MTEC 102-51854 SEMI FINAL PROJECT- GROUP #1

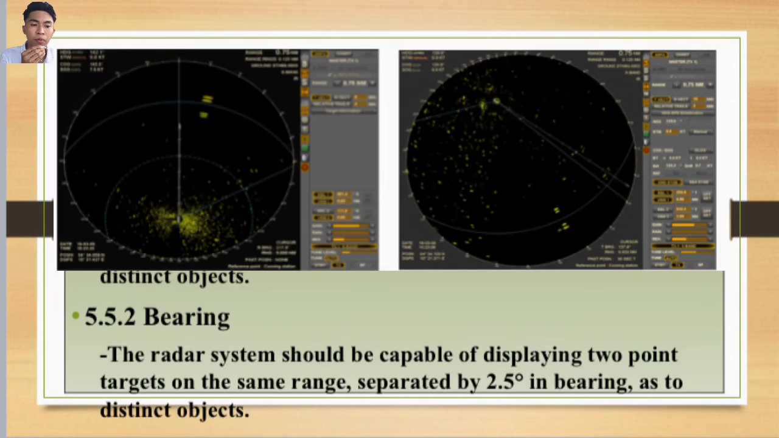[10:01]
the radar system should be capable of displaying 2 joints targets on the same range Separated by 2.5 degrees in bearing as two distinct objects
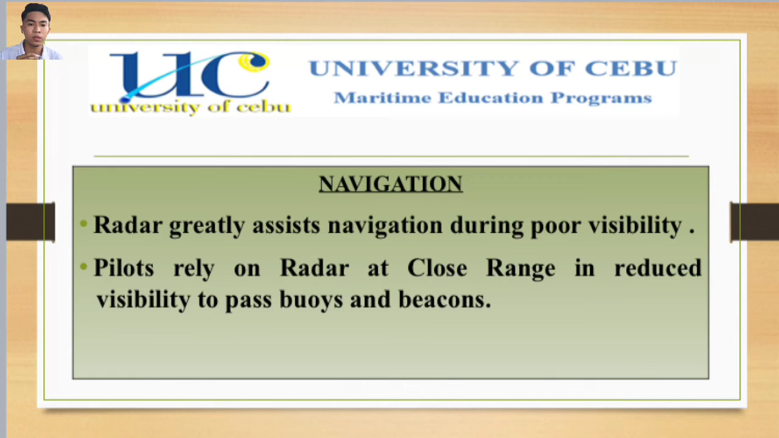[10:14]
Radar also greatly assists navigation during poor visibility Pilots rely
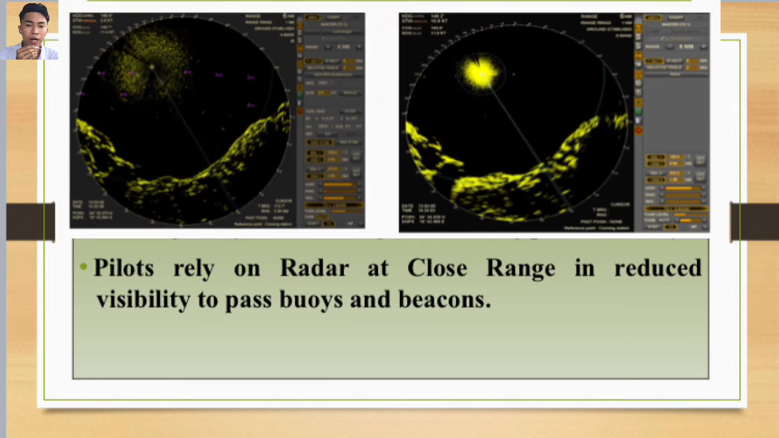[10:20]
on radar at close range in reduced visibility to past buoys and beacons Also, according to resolution MSC 19279 For the minimum range,
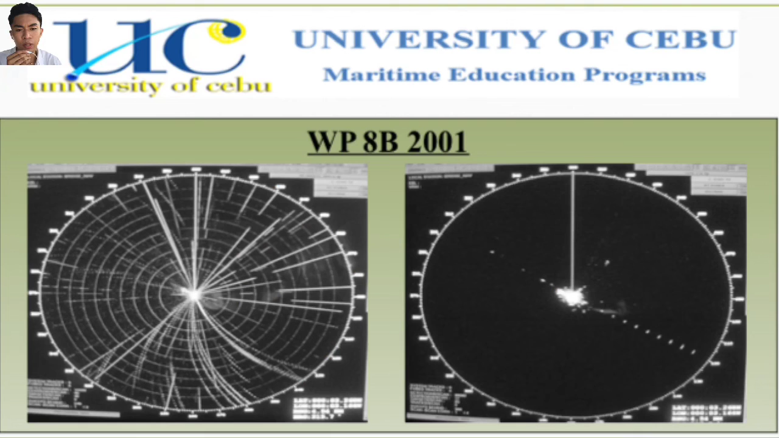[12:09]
these pictures that are shown Are the different kinds or types of radar Despite of their differences in
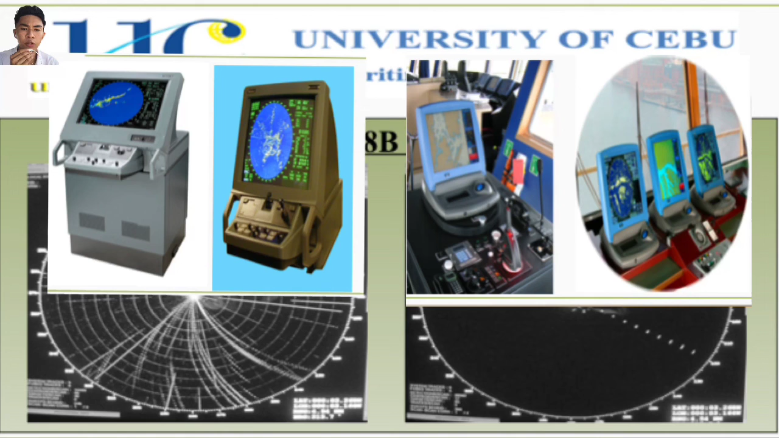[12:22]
terms of looks and physical appearance They have similar goals They have similar functions That is to give convenience And to provide safety To provide information upon navigating in sea And to give navigators safety voyage